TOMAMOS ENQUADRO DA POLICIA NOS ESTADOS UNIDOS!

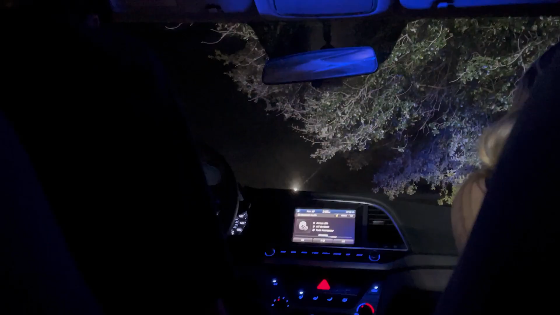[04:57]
É isso, fomos parados, vamos ver o que, que vai rolar.